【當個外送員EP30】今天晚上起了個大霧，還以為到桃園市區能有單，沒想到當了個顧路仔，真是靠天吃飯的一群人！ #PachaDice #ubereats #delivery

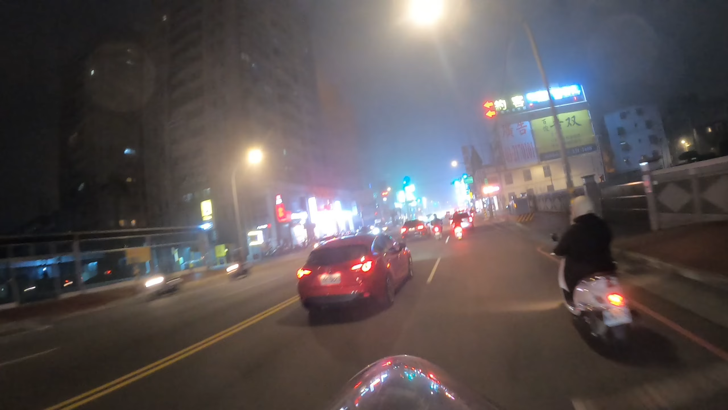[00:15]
今天晚上八点开始跑单，本来想说接一下新北的单，但是接不到，接连跳了几天，跑来桃园这边。 发生什么事？这里会起大雾？
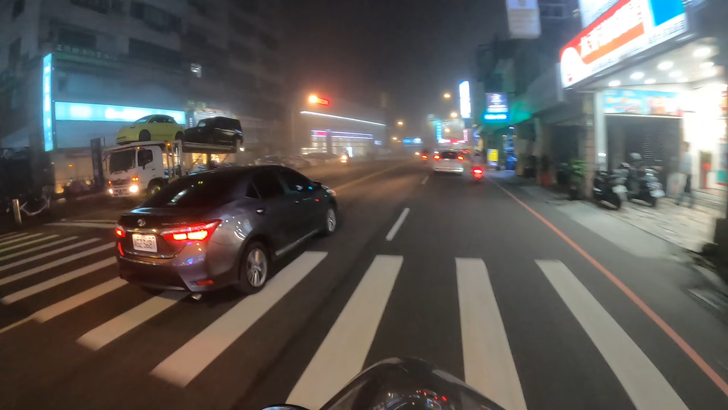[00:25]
但真是没想到这边竟然起了大雾，很犹豫到底要不要拿出雨衣挡一下。 有一点飘雨，不是起大雾。
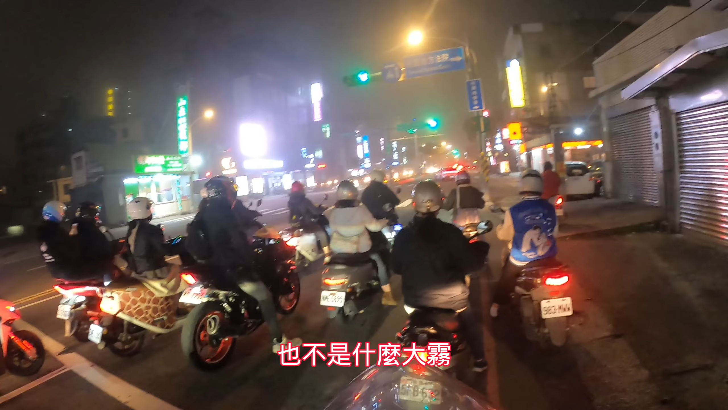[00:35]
这个是飘的毛毛细雨哎， 这种毛毛细雨真的是超级毛，天空中有雨，但是地板都是半干的状态。
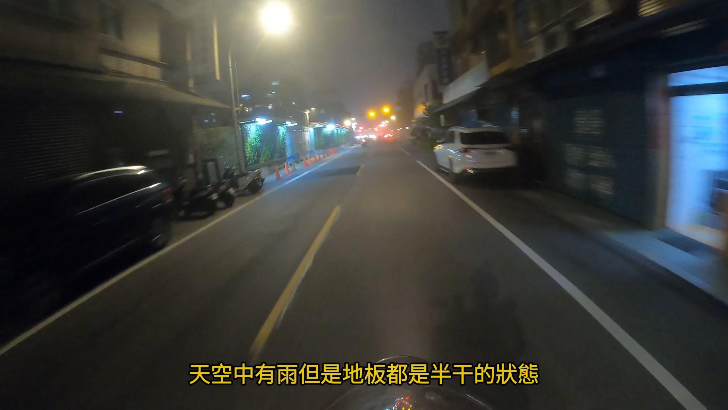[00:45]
刚刚那里都没有哎，过来这里这一区才开始飘哎，这个是飘雨哎。 想了想，还是算了，赶紧送单先。刚刚都浪费了半小时左右了。
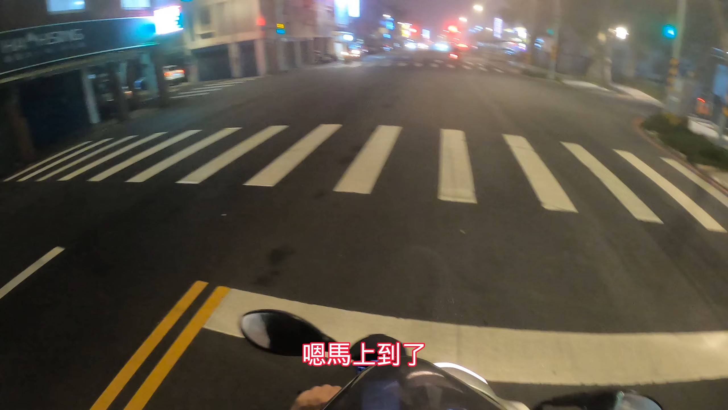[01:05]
马上到了，讲透，讲透，讲透牛排。 路边上看到一间牛排店的名字真是有趣，叫做想后牛排，看起来老板很想吃后的。还真别说啊，现在看到招牌都饿了。
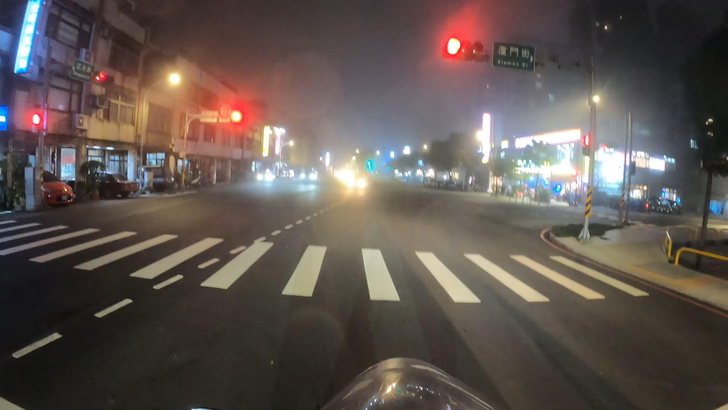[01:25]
我干了，牛肉饭熟了，等一下再绕回去。
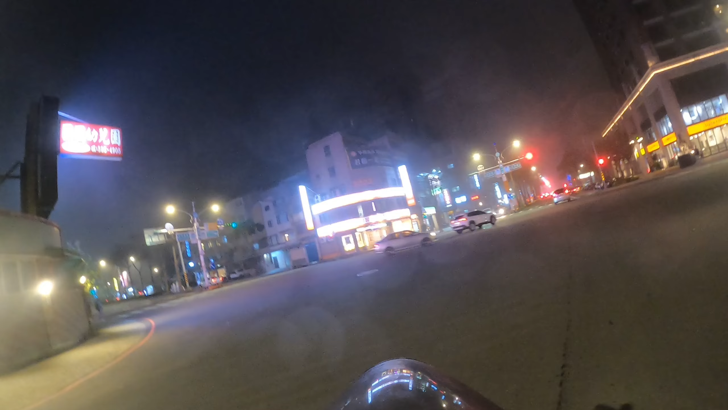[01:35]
这种雨要下不下的，边骑车吹风又吸雨进去真难受。
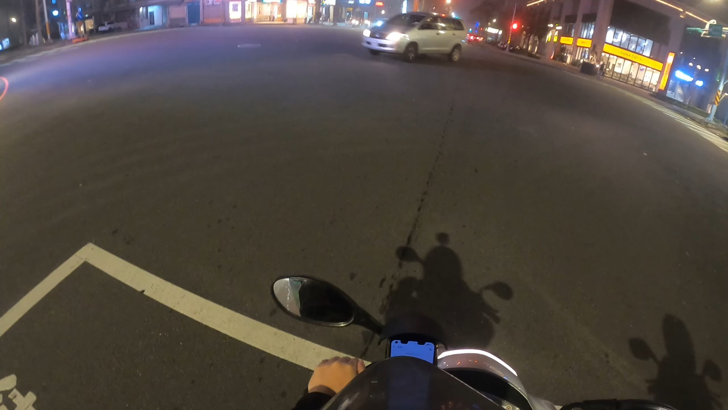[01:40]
外送的伙伴还是要戴着口罩保温一下。记得这天送完后，隔天就出事了，一早马上去挂病号。那个医生看了一下说，这个状态不是病毒也不是细菌感染，比较像是吸入空气太多 PM2.5 导致的发炎状况。
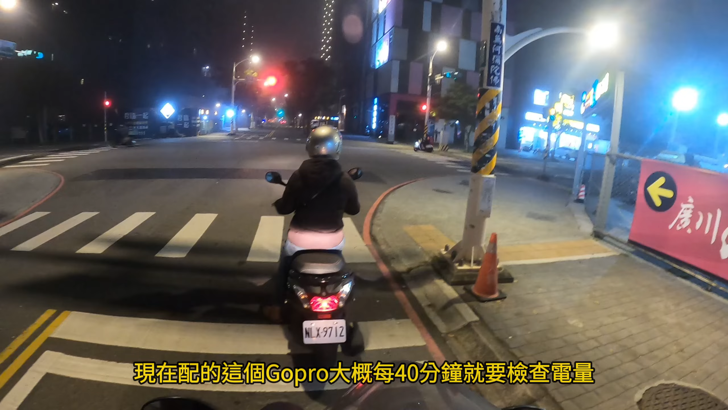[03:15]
以前都停车下来把安全帽拿掉检查，这两天发现 GoPro App 有蓝牙功能可以连，真是他妈有够方便。 还有一点点，等一下绕到下一单再去拿换电池。
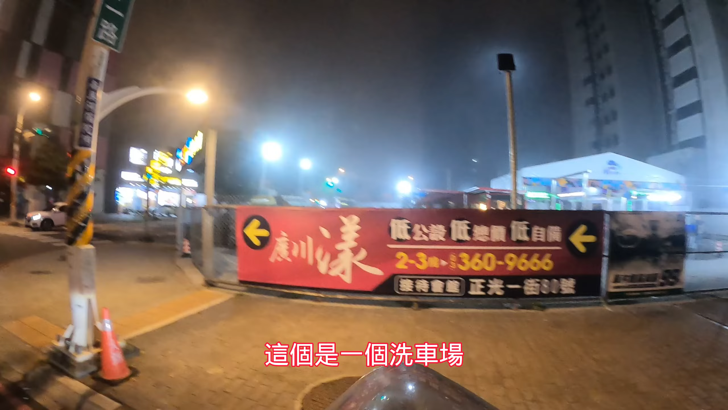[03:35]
这个是一个洗车场，现在台湾很流行这种自助洗车啊，
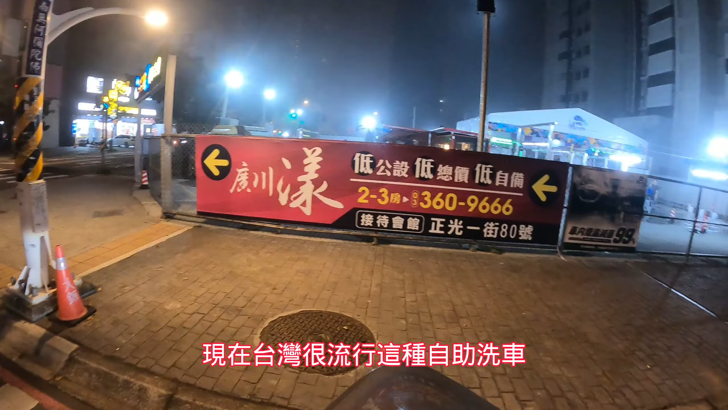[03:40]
这种空地活化很多都弄这样的自助洗车。它里面是投币式的，洗多久算多少钱。记得以前很多加油站都送洗车，但是现在看好像不太流行了，也不知道为什么。
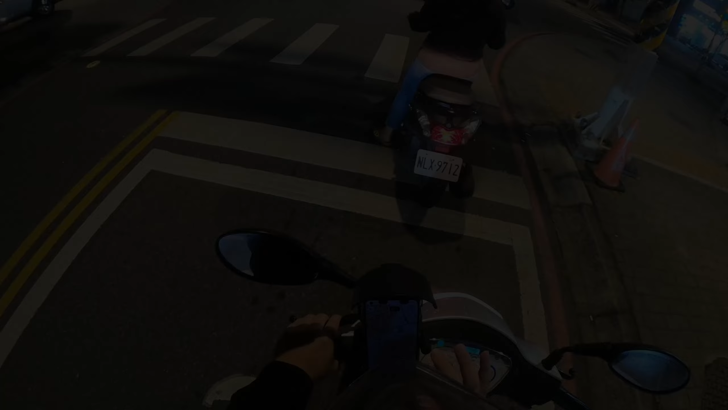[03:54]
哎，这个是不是从化区啊？艺文特区是不是啊？那怎么感觉没有住户啊？哦，感觉桃园这一区没有什么人呢， 我也不知道是有人还是没人，反正街上看到的车子是很少， 还没有开发哦。 另外大楼一楼也没什么超商， 但是很多高楼大厦啊。